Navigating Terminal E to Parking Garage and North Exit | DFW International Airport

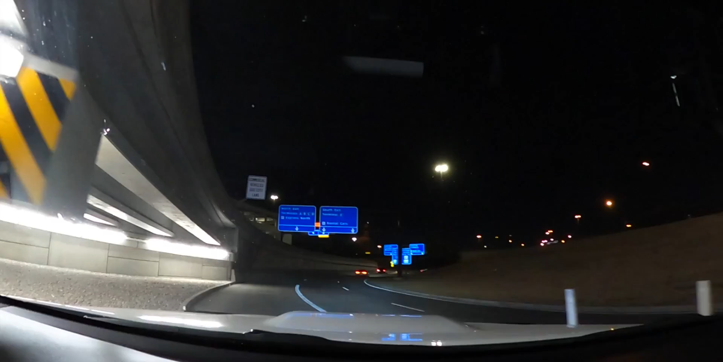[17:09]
Ani ma chai north ma basu, so I need to go towards north. North exit.